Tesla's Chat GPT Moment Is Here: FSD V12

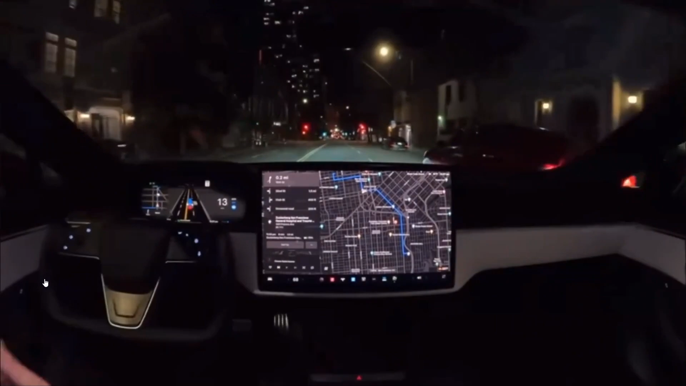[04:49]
and the AI sees this going to come to its lane, so it, you know, before it even comes to its lane.
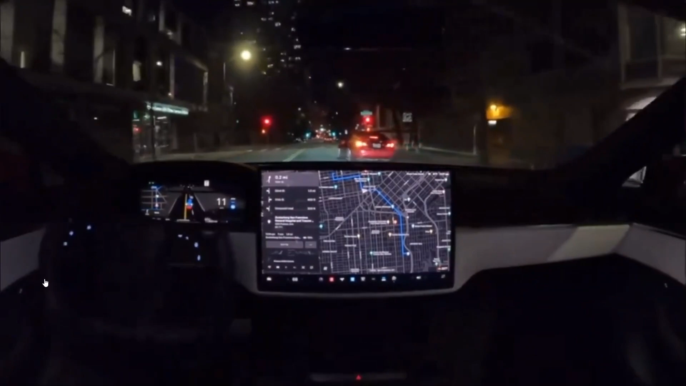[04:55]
It's crazy what this thing thinks and allows it to happen. This is absolutely insane. Guys, I have a few more videos to show you guys, but I have to tell you guys this.